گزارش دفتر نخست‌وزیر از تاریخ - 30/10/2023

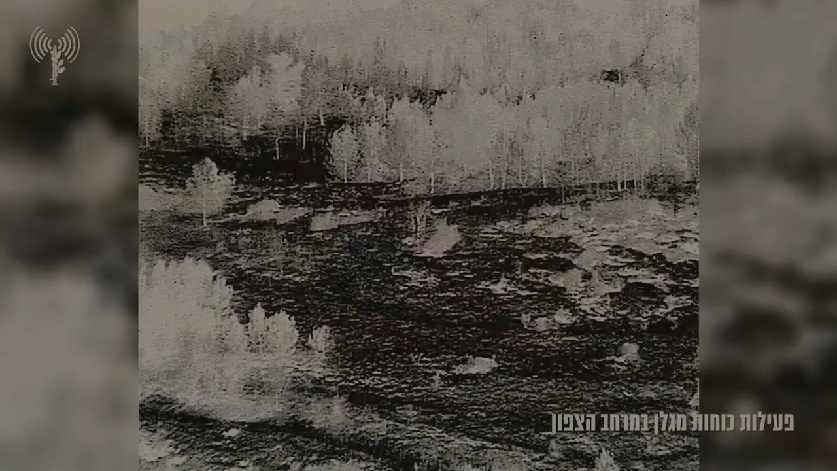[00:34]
ماندهی شمال وضیعت را به صورت مستمر ارزیابی می کند و در صورت لزوم اقدامات تلافی جویانه و پیشگیرانه را به کار می گیرد.
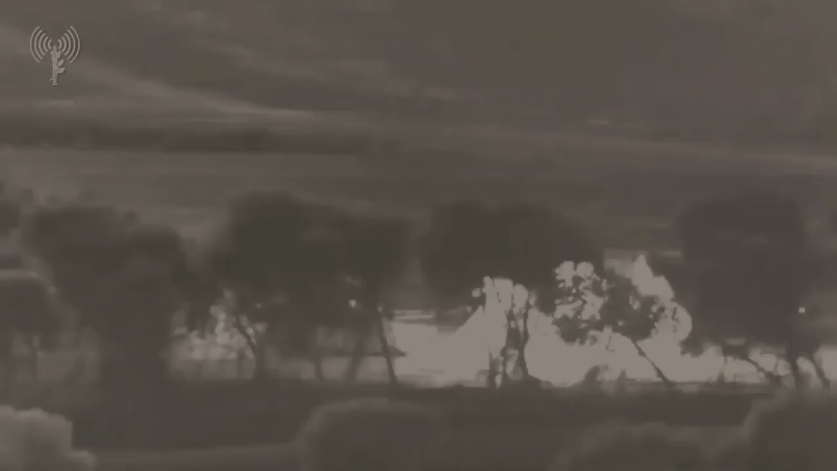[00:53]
ها سنگر گرفته بودند و سعی می کردند به سروازان حمله کنند کشتند.
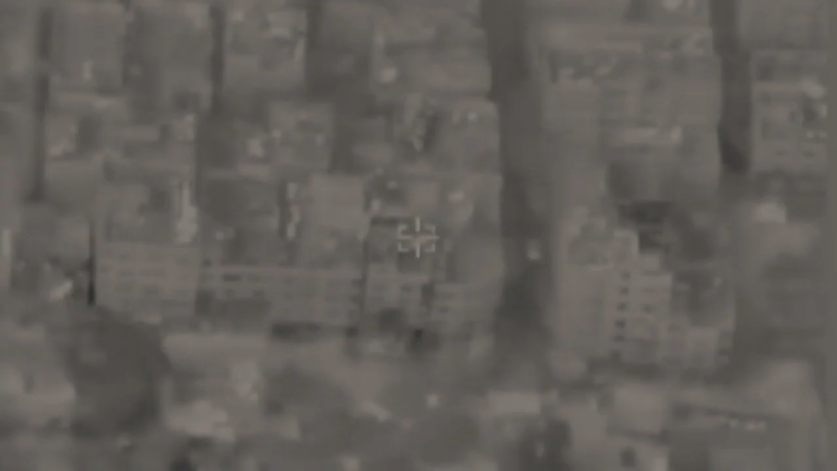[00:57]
در یک حادثه یک فرورند هواپیمای